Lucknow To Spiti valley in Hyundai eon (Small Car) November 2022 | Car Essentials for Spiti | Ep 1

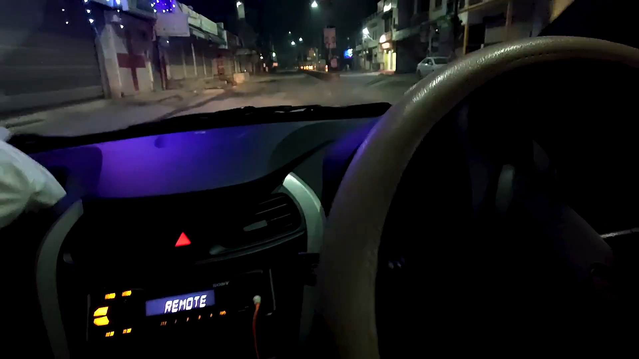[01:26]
सो फाइनली हम लोग निकल चुके हैं, मैं पेट्रोल पंप पे आ गया हूँ, 200 मीटर पे ही है मेरे घर से।
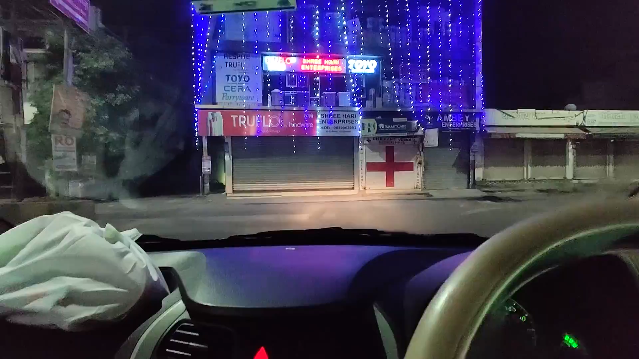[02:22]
क्या आवाज आ रही है, एक राइट टायर से आवाज आ रही है, मुझे लग रहा है कुछ चिपक गया होगा इसलिए आ रही है। अब मिलते हैं सीधा अभिषेक के घर पे।
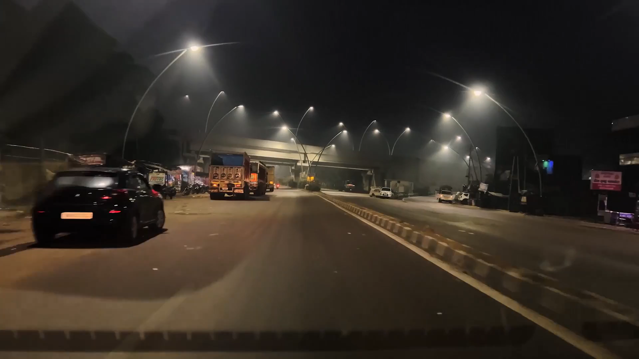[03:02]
600 किलोमीटर बस यू चलना है सीधा सीधा। फाइनली एक्सप्रेस वे पे एंटर कर रहे हैं हम लोग, मेरे घर से एग्जैक्टली 30 किलोमीटर पर टोल है,
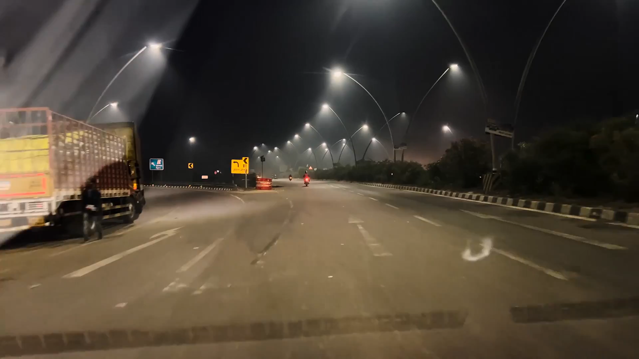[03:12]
इसके घर से थोड़ा दूर है ये। आओ सिंह चलाओ भाई, वहाँ टोल टोल क्रॉस कर ले फिर उसके बाद टोल ही नहीं है फिर 300 किलोमीटर तक। भाई एक्सप्रेस वे पे आगे फीलिंग ही अलग आती है भाई, एकदम चौड़ी चौड़ी सड़कें,
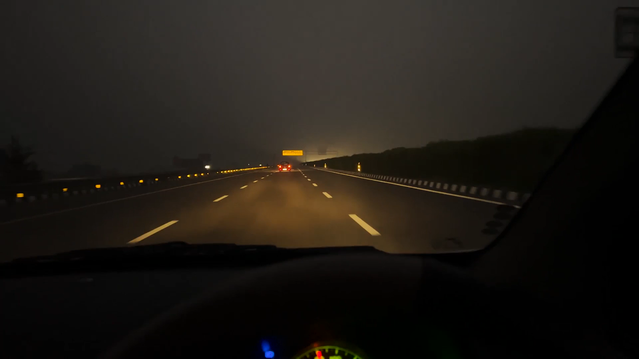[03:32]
अभी सनराइज दिखेगा इतना प्यारा ना, मेन तो सनराइज का है। हाँ यार साइड में कोहरा है। एक्सप्रेस वे पे आई है कभी कार? नहीं कभी नहीं। नहीं आई? ओहो इसका वो है डेब्यू। डेब्यू है इसका,